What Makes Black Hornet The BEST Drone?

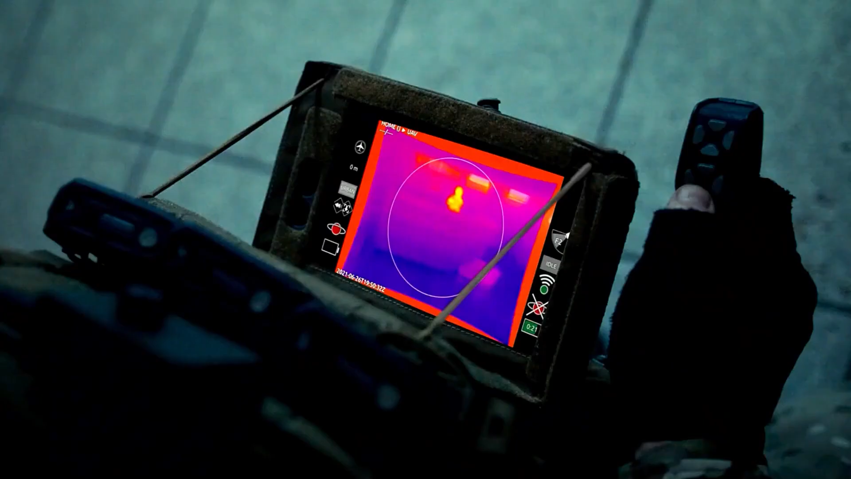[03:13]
is equipped with an advanced imaging suite that includes both a high-resolution thermal imager and an electro-optical camera.
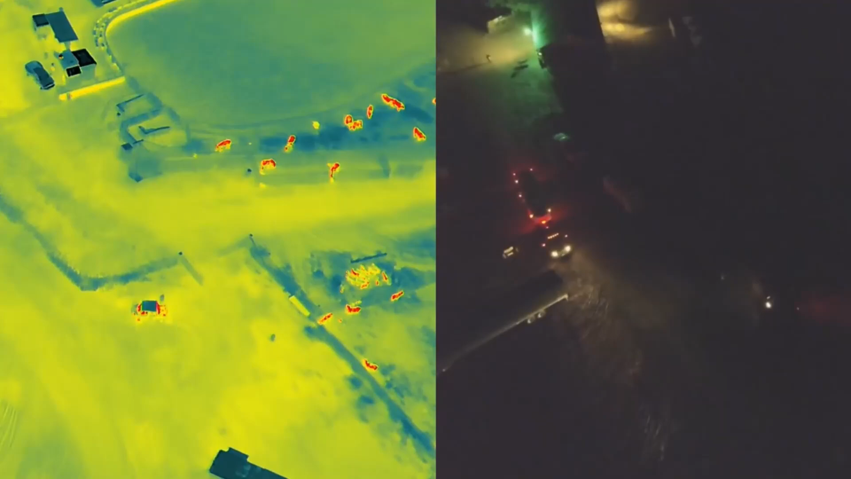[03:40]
The thermal imager excels at detecting heat signatures from personnel or vehicles,